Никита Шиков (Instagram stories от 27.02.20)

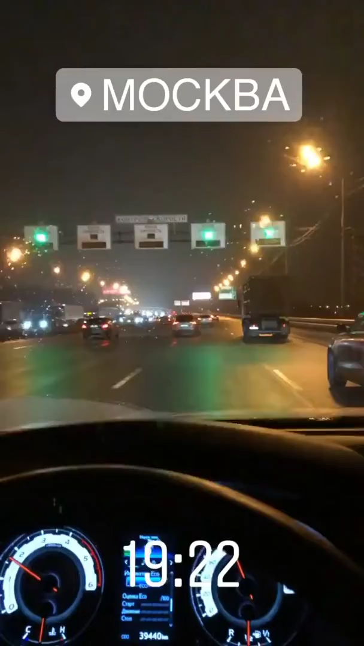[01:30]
Так, ну что, как понять, что мы приехали? Просто посмотреть налево. Соскучился, соскучился по московским пробкам. Да, давненько их не было. Блин, приехали в самое, вот, в самое, в самое жопное время. Ну ладно, самое главное, мы почти дома. Это, Вася, оригинальные диски от Супры.